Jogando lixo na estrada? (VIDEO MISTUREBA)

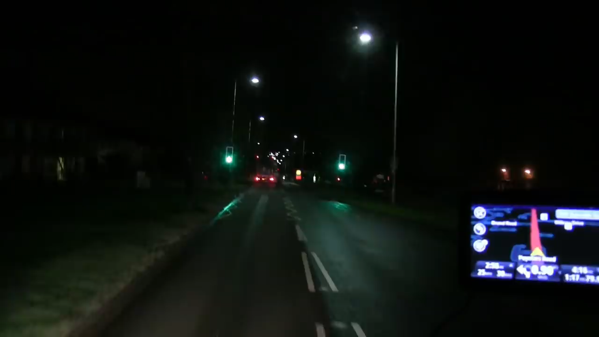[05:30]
gente tá cortando aqui dentro De uma cidadezinha aqui Que eu nem sei sinceramente Que cidade aqui é A fila de carreira lá na frente
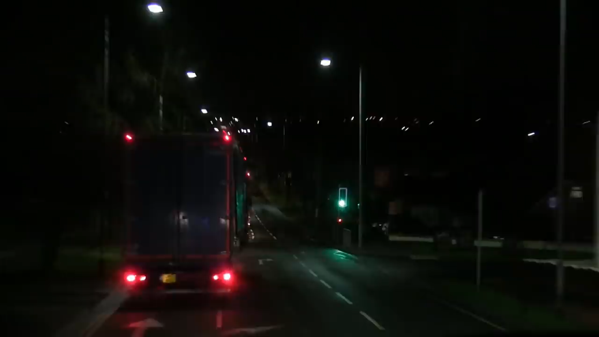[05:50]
O GPS já espirocou a cabeça Tinha hora que mandava pra esquerda Tinha hora que mandava pra direita Tinha hora que não mandava pra lado nenhum E as placas lá que Que falava lá pro desvio Pra
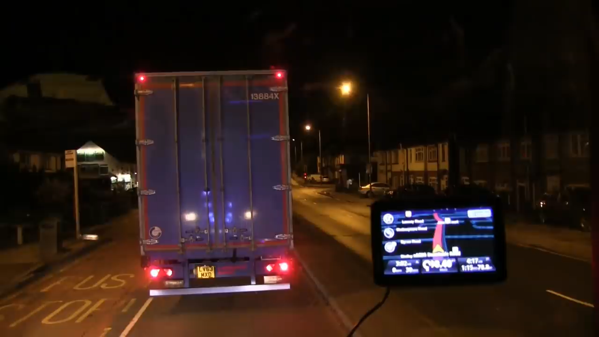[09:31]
Que a gente tinha que Saiu da rodovia Tinha uma rotatória, né Aí eles colocaram lá Seguiu uma placa amarela Lá com uma bolinha
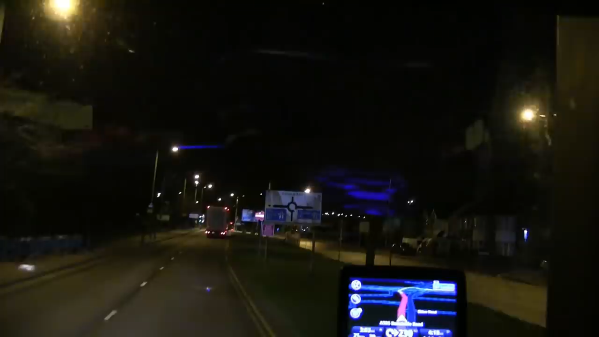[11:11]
Aqui, ó A entrada da rodovia A gente rodou Rodou, rodou, rodou Ali pra todo lado Ali Semáforo aqui Pra completar A gente rodou Rodou ali Pra todo lado Ali, né E Passando ali No meio das fazendas Ali Uns lugares apertados Ali Que não dava nem pra Não cabia nem o caminhão direito E esse tanto de carreta aí Um atrás da outra
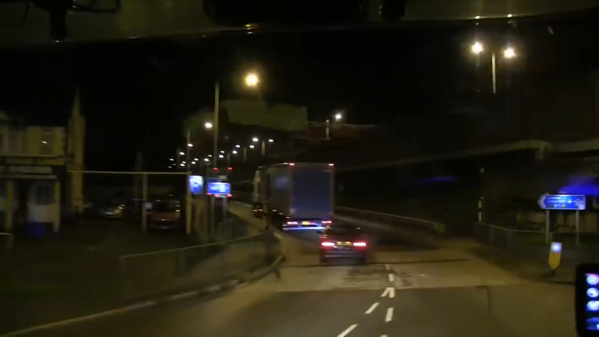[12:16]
O GPSzinho aqui Que pegou aqui Botei indicando certo Até o GPS aqui Pirou a cabeça Falou assim Pra lá onde o cara tá aí Gente
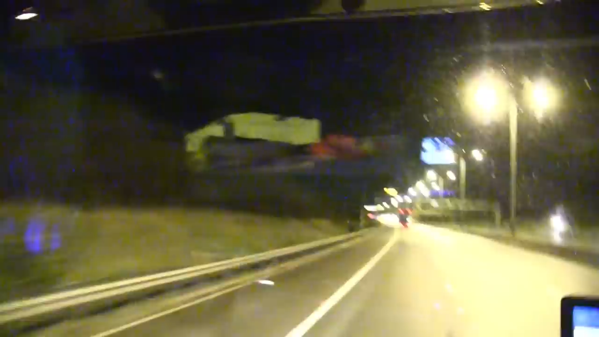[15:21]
Algumas vezes tem Tem as placas Direitinho, né Mas algumas vezes Acontece do cara Não achar nada E igual aconteceu hoje Igual eu filmei Pra vocês ali Era muito caminhão Um atrás do outro ali
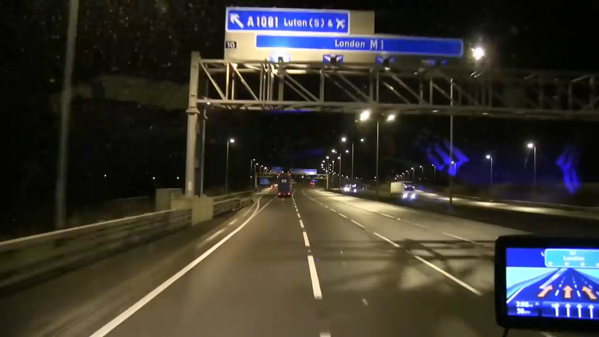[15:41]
E o pedacinho Que tava fechado ali Eles tão fazendo Uma ponte aí Que vai cruzar De um lado pro outro E é Pra acabar